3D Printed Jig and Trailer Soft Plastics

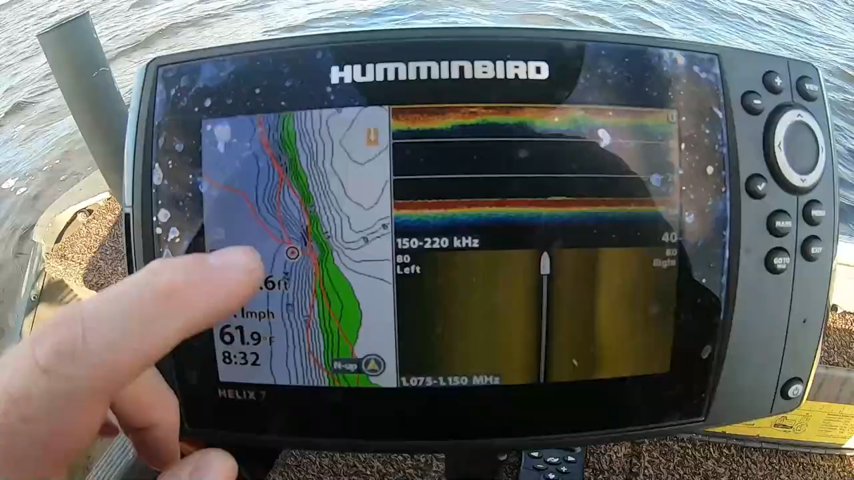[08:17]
So we're spot locked right here.
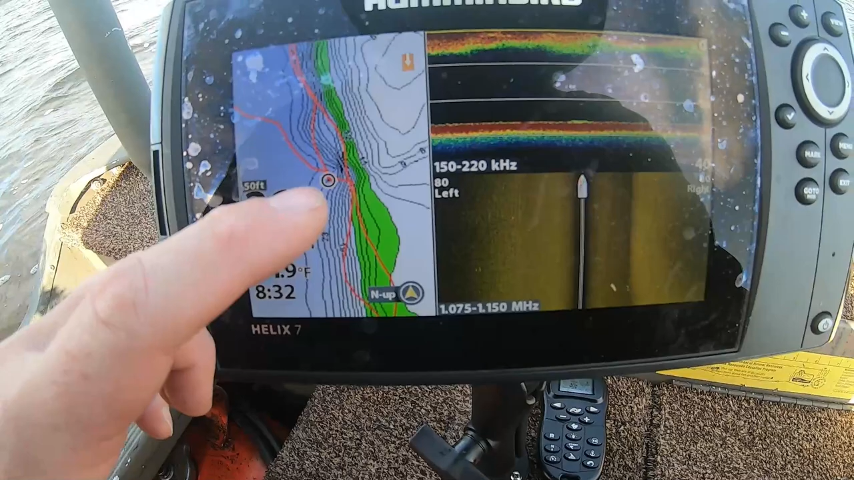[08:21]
And this is, uh, goes from 26 feet up to about six up here. So what we're going to do is just kind of walk it up there.
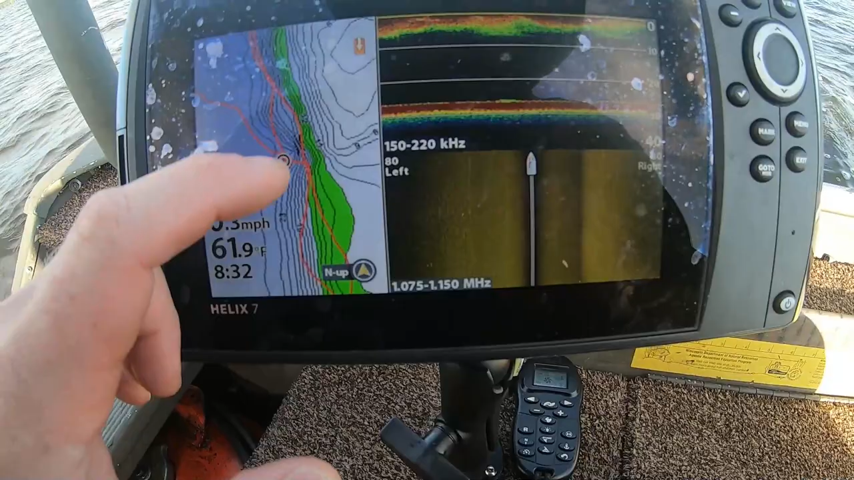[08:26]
On screen: water 61.9°F
If I don't catch fish, I'll move in a little. If don't catch fish, move in.